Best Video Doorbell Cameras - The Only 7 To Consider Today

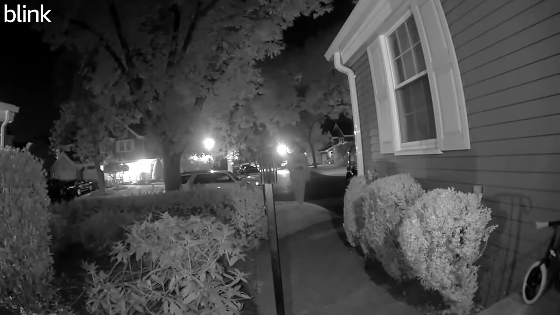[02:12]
This smart doorbell offers crystal clear 1080p HD video during the day and clear infrared night vision for nighttime viewing, ensuring you never miss a detail.